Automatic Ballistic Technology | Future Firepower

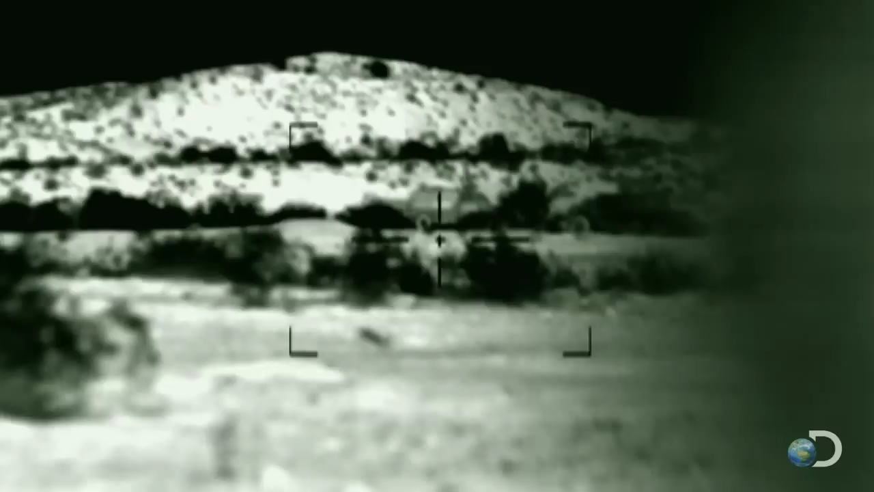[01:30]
Serpent evolves small technology by replacing its spotting rifle with a laser and thermal targeting computer for faster target acquisition.
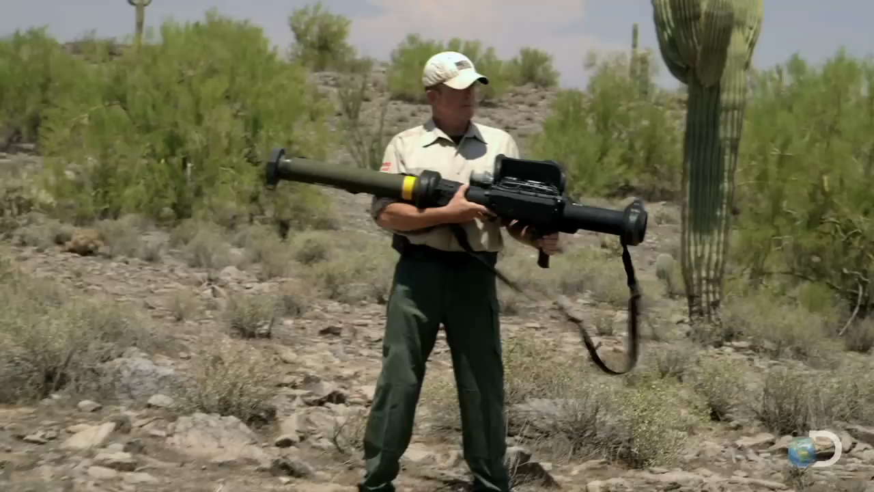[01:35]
Pat Woolhoff is a former USMC chief warrant officer.
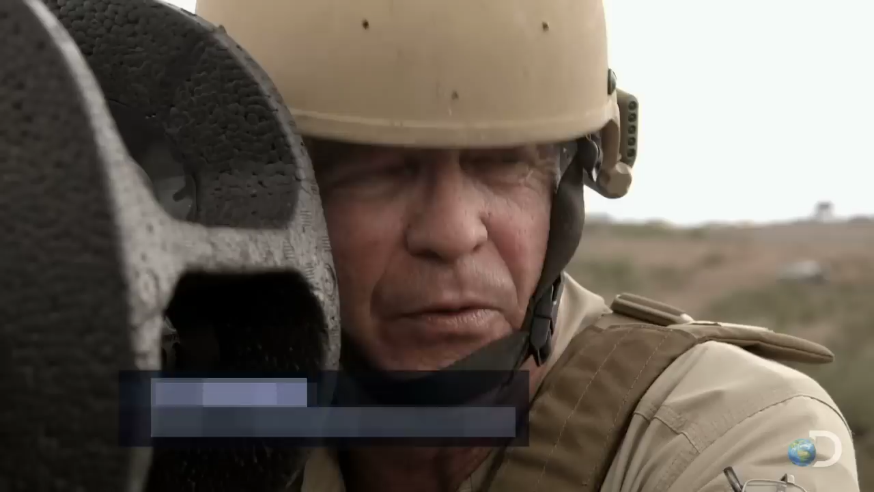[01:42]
With the ballistic solutions for each round built into the ballistic computer, it's all done automatically for the gunner.
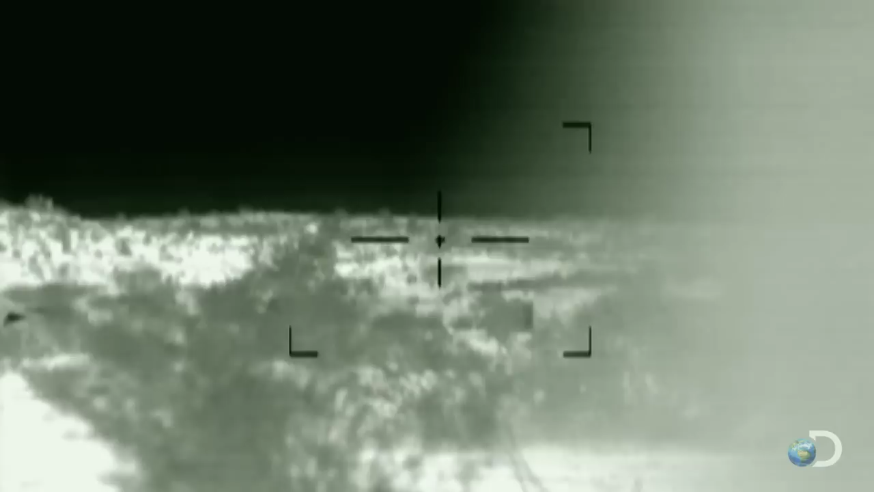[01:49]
So all the gunner does is put the crosshairs back on target and hold them there steady and engage.